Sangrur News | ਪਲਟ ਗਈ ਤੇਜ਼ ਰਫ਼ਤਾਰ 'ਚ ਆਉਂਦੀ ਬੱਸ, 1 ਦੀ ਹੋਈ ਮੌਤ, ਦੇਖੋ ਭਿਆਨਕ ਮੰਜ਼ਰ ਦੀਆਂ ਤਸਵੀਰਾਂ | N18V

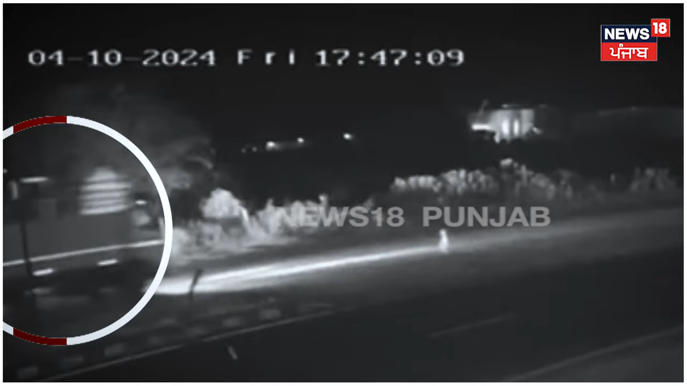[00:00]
हाईवे ते पिया टीसी दी बस पल्टी है कैंटर नू ओवर्टेक करते होई वड़ा हाथसा वापर है इस हाथसे दे वचाले एक